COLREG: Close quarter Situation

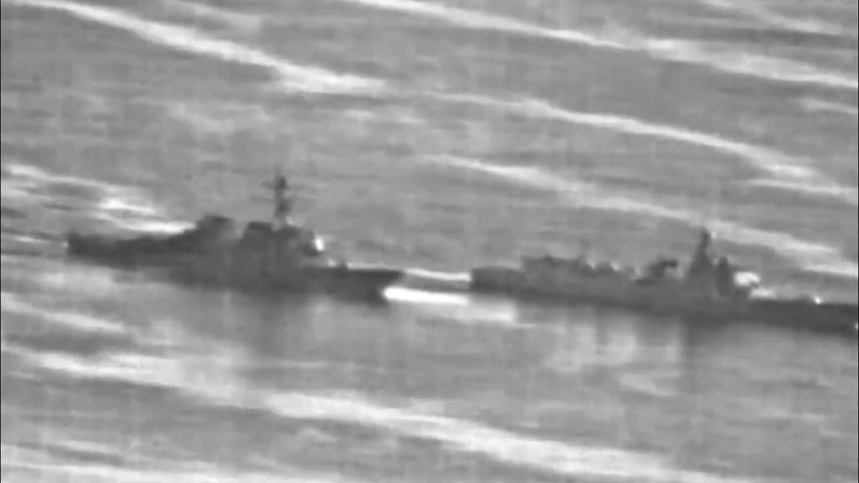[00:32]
The U.S. Navy has released a series of images showing the early Berg-class destroyer U.S.S.
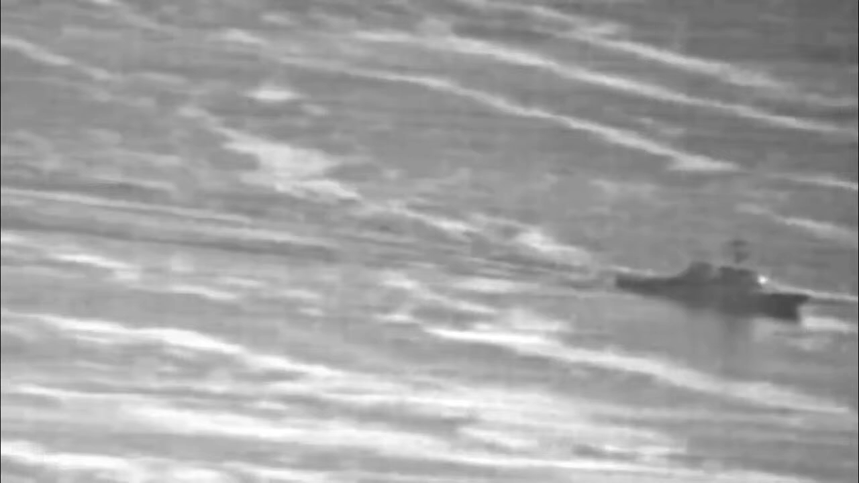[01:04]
Decatur's close encounter in the South China Sea with the Chinese People's Liberation Army navies, Type 052-C Liu Yang-2-class destroyer Lanzhou.
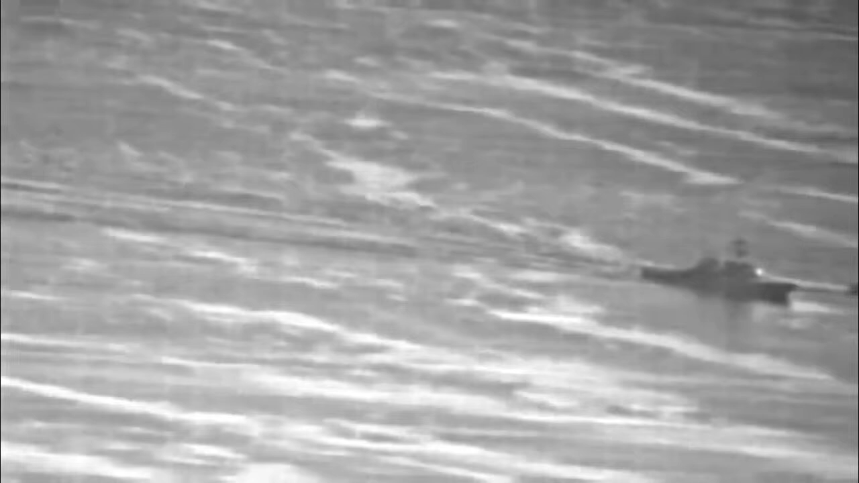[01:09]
The images show just how dangerous the Chinese ships maneuvering was, and how close the two vessels were to a potentially serious accident. G-Captain was first to obtain the images, which showed Lanzhou pulling close in front of Decatur, and then the two ships maneuvering apart. The images are likely to be still captures taken from the video feed, from the sensor turret on the American destroyer's MH-6TRC Hawk helicopter, or an in-suture drone launched from Decatur.